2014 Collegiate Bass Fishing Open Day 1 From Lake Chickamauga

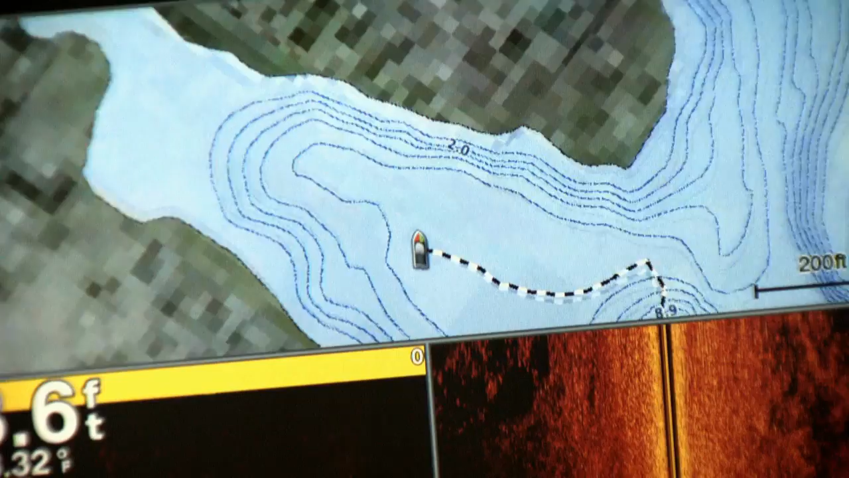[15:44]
You can go out, turn on the power button, get on the water and go fishing. I mean, they're light years ahead of anybody with it.
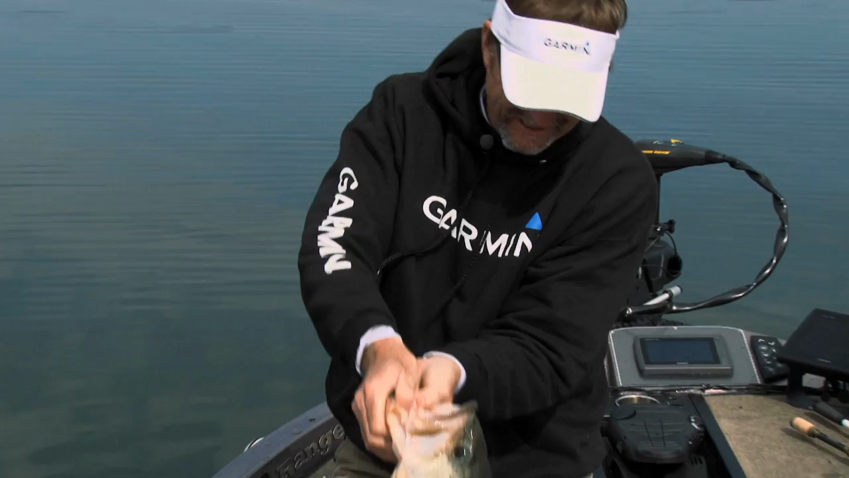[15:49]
Having down view and side view as a capability on your boat
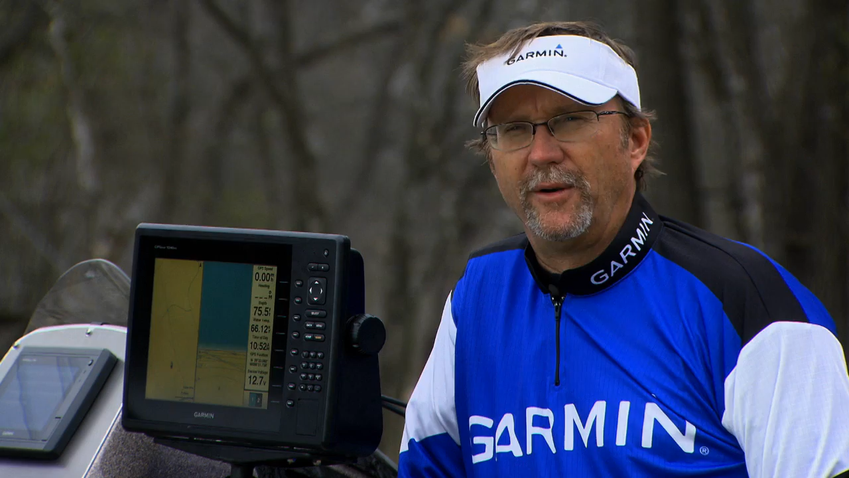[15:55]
allows you to do so many things that you never dreamed possible. With the increased power these units have and the clarity, I can set this thing on 250 feet and just cruise right down the ledge.
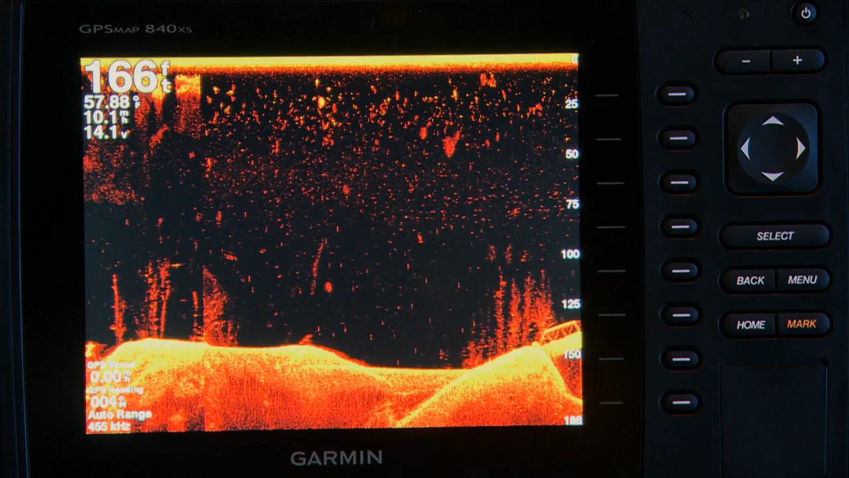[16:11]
With the side view, you're seeing a stump as a stump. You can see what you want to see. You can see stumps, you can see fish, rock piles, whatever you want to see.
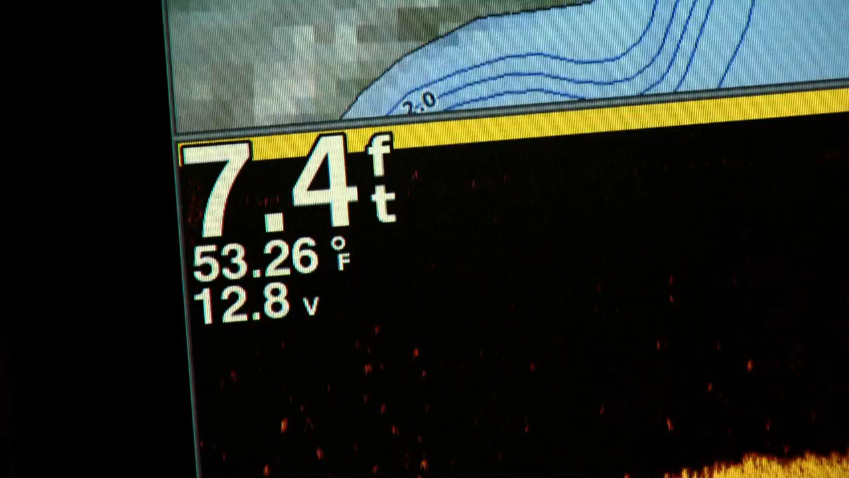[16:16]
On screen: depth 7.4 ft, water 53.26°F
You don't have to tinker with it to get it to read something that you're looking for. And that's always been from the day one when I got with Garmin years ago.